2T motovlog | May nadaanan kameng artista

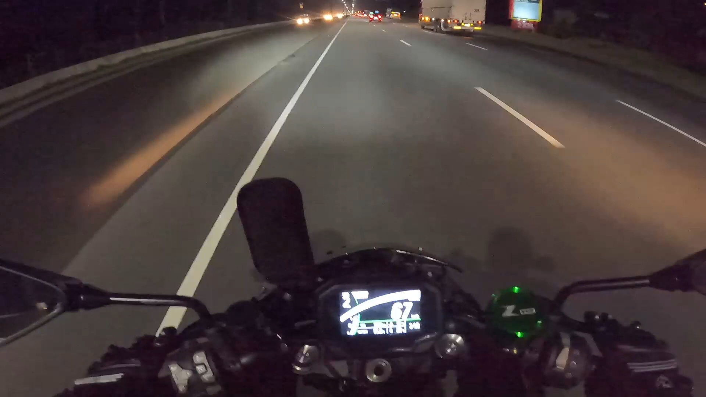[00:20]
So what's up mga kabumbunatics natin dyan? Isang magandang araw na naman sa ating lahat. So as you can see ay nasa NLEX tayo ngayon. Bumabaybay tayo ng NLEX. Sa ganap na oras na 3:48 AM. Napiyok pa. Woo! 3:48 AM in the morning. Nawala tuloy ako sa focus. Lintik na yan. So ngayon guys, pupuntahan natin si Attorney Biens dahil may kukuha rin tayong accessories ng GoPro sa kanya,